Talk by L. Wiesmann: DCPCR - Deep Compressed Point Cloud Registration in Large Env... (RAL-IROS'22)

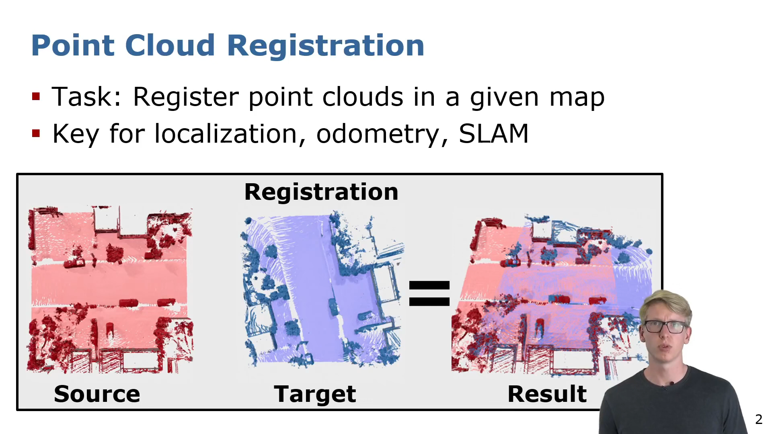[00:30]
In the example below the red source cloud is around 90 degree and a couple of meters misaligned against the target. Point cloud registration even under very bad initial guess is a common problem in localization, odometry estimation or when searching for loop closers in SLAM.
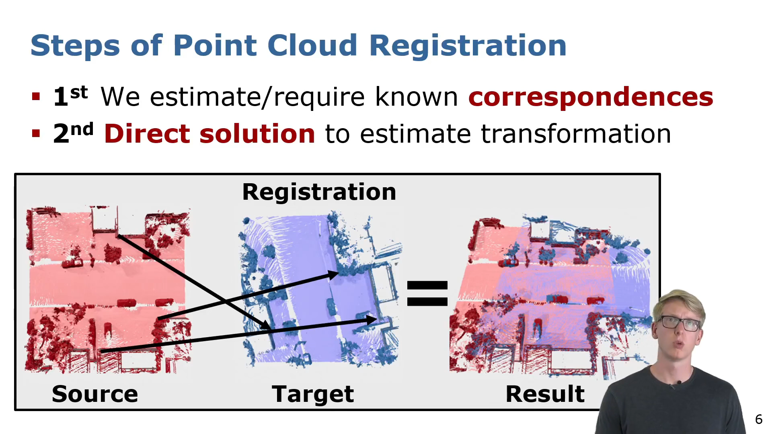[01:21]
First we have to find the corresponding points between the source and the target point clouds which we can then use in the second step to estimate the transformation. In classical ICP one assumes that the spatial closest point should correspond. Even though this is done iteratively ICP often does not converge to the right solution especially when having a bad initial guess. But is there maybe something better and meaningful than taking the closest point?
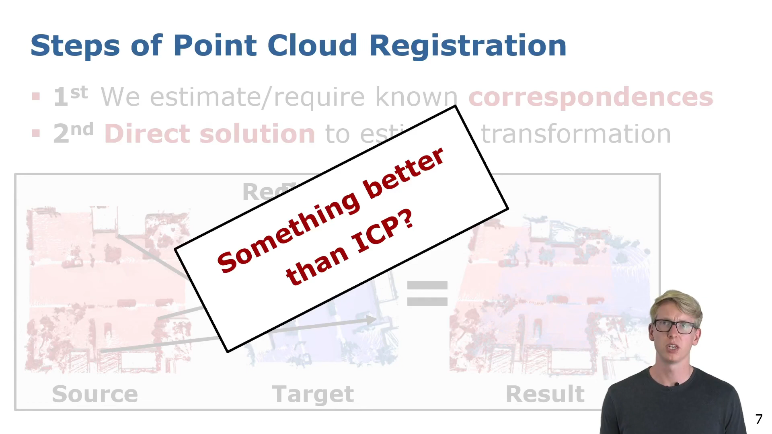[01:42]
We propose to do the matching based on features which are directly optimized for the correspondence search.
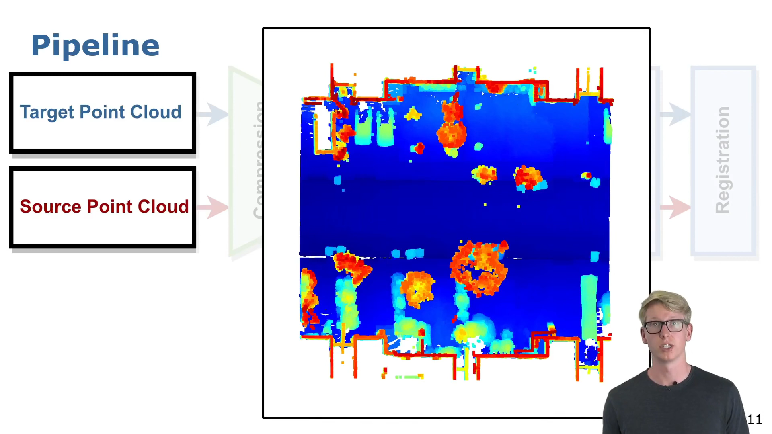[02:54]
The point clouds have been recorded at different points in time and the transformation between the source and the target can be even off by 180 degrees. Both point clouds are first fed into a compression module.
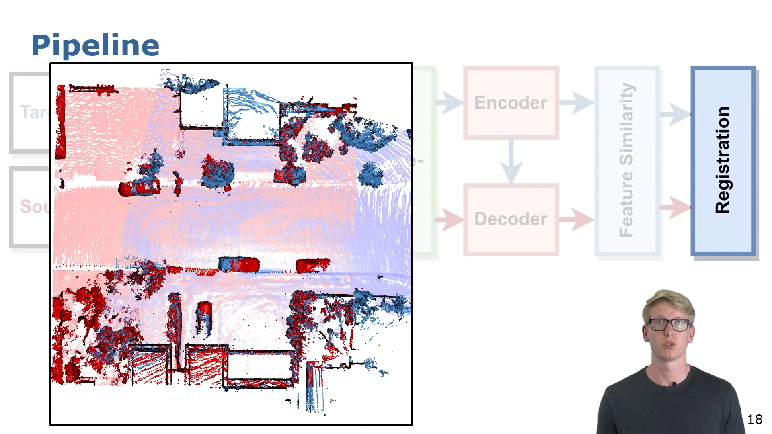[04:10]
If we look here for example at the poles or walls we can see that the point clouds are well aligned.
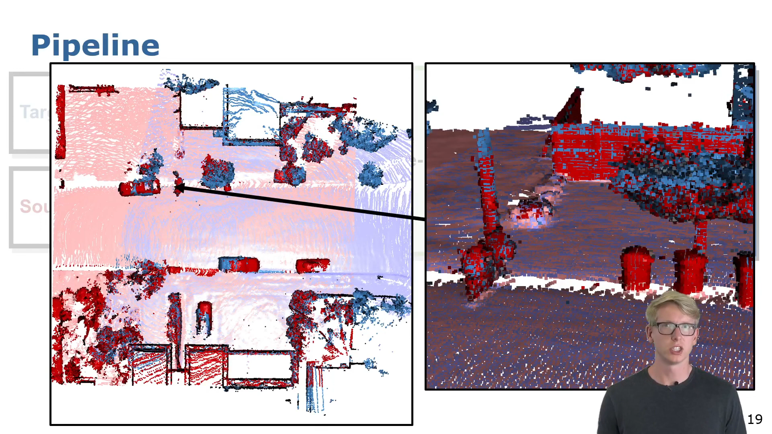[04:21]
Additionally our approach does not get affected by objects which are only present in one of the two scans. Here we can see the transformations we estimate for a couple of point clouds.
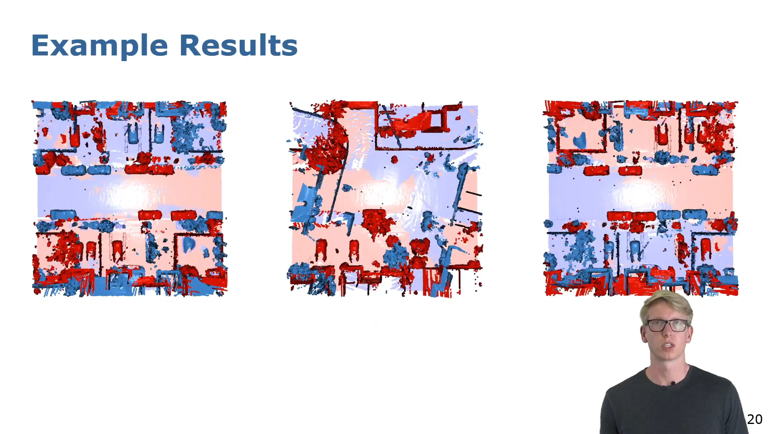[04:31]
We have shown the results on the input point clouds for better visualization. But be aware that the results are computed solely on the sparse compressed data.
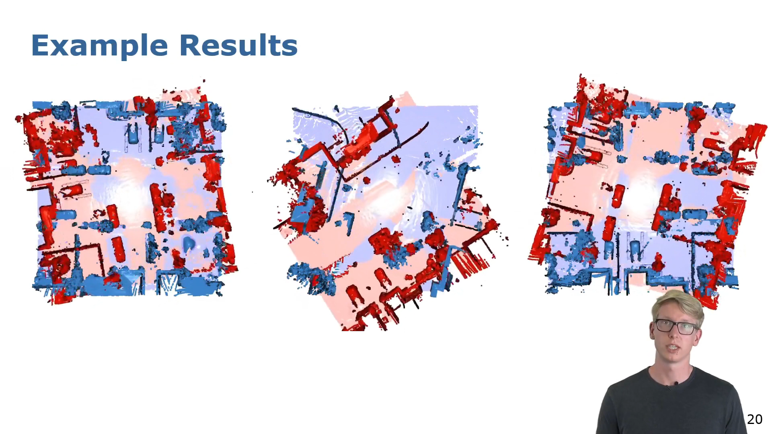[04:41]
With our approach we are able to reliably register point clouds with accuracies of around 10 centimeters and 0.2 degrees.